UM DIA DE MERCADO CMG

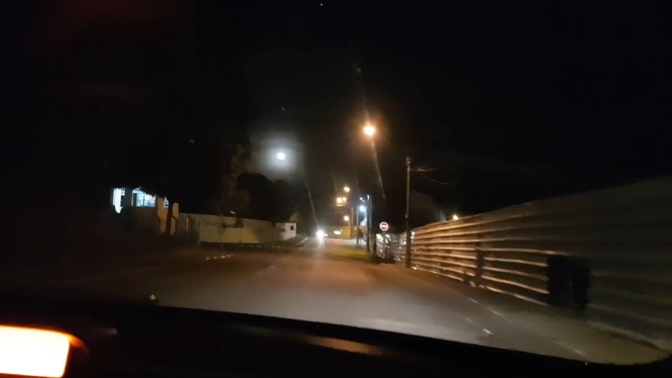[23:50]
Enorme Ai na câmera Fica tudo uma bosta Né Ainda mais de noite
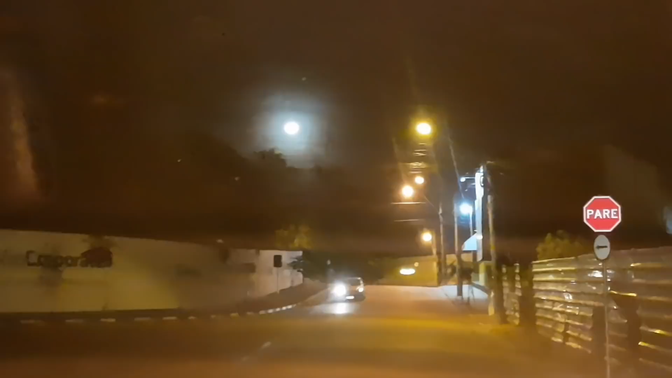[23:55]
Mas tá Tem que filmar A luz do dia Nossa Que lindo Então gente Já vou Me despedir